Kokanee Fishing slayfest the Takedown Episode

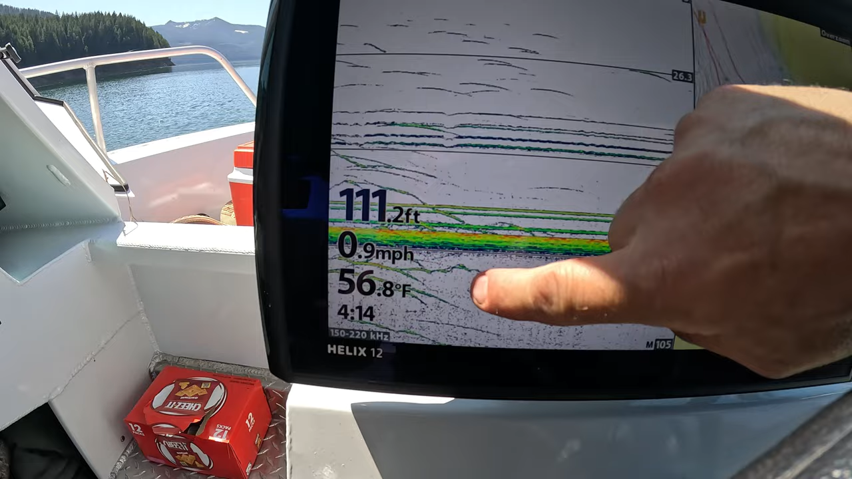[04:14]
On screen: depth 111.2 ft, water 56.8°F, speed 0.9 mph
Those are the fish we're picking up. We've been doing good on the deeper fish. Some people have been doing good on the...
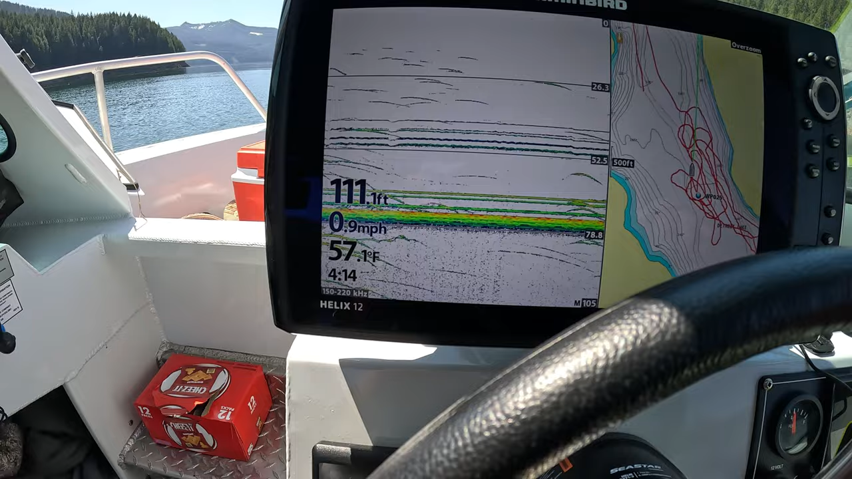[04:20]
On screen: water 57.1°F, speed 0.9 mph
Like, look at these ones coming up. We're slightly under them right now. Maybe I need to come up just a hair.